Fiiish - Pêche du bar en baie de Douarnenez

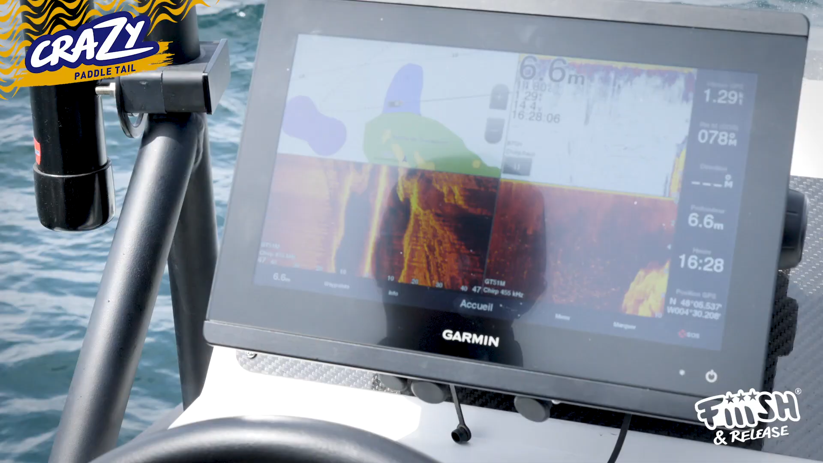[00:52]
On screen: depth 6.6 m
By going back to the electronics, Garmin, we saw a bar mat.
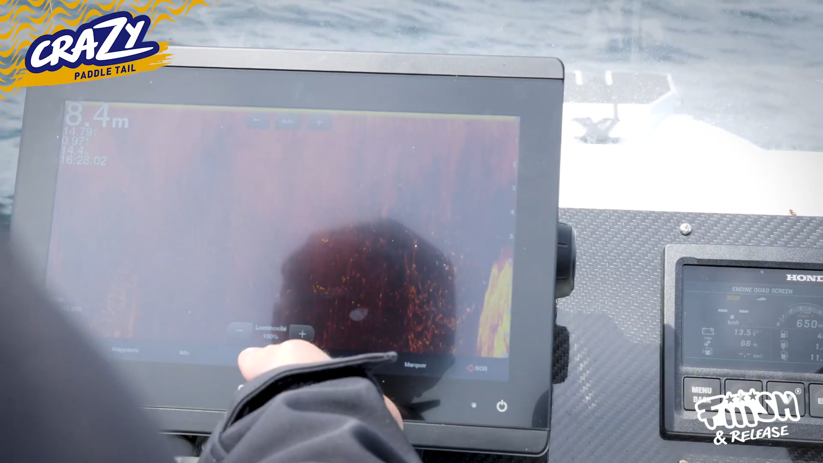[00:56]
On screen: depth 8.4 m
And here I tell you, it's going to strike. We're on the zone. I'm going to bring it in linear, all doux.